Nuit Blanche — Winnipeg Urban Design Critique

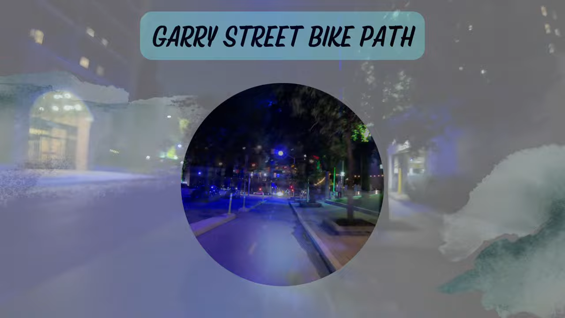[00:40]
There's a dedicated signal for bikes here, which is great, but this one has a nonsensical design.
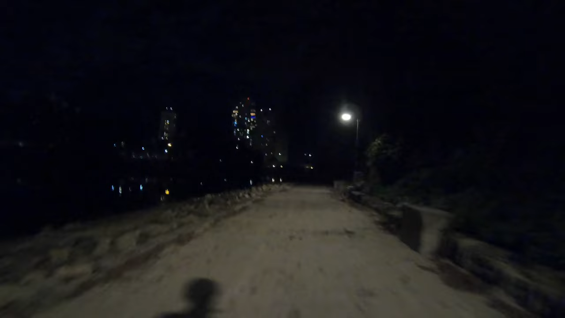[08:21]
Parts of this path by the Assiniboine River are very dark at night. I would understand people feeling uncomfortable walking or riding here at night, between the lack of lighting and the fact that you're kind of trapped between the river and a steep riverbank.
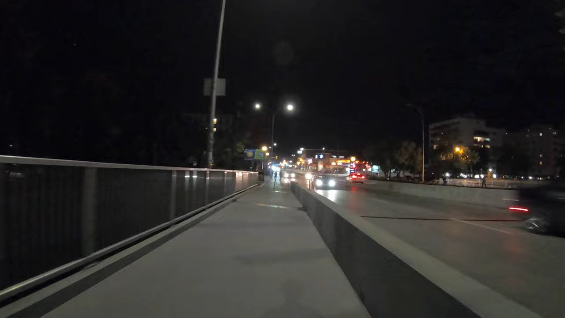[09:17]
So yeah, I'm just going to bike on the sidewalk here and be careful to yield to pedestrians. It's not that hard.